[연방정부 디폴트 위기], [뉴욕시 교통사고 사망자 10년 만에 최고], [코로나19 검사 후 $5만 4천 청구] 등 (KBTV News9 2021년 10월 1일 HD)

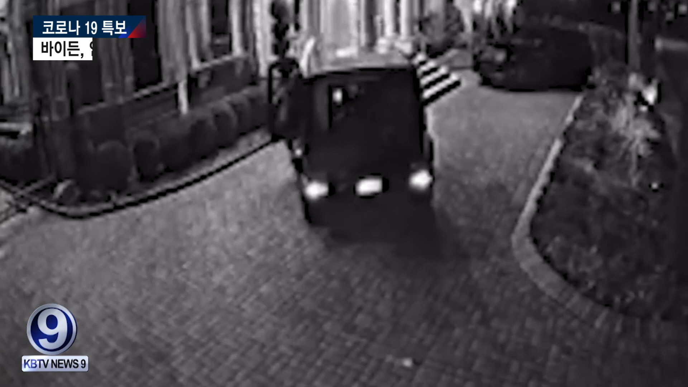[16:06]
한 재빠른 도둑이 차에 접근하고 차를 운전해 훔쳐 달아나려는 그때 이를 눈치챈 이 차량의 주인인 이반 웩슬러가 집에서 벌거 벗은 채로 뛰쳐나왔습니다.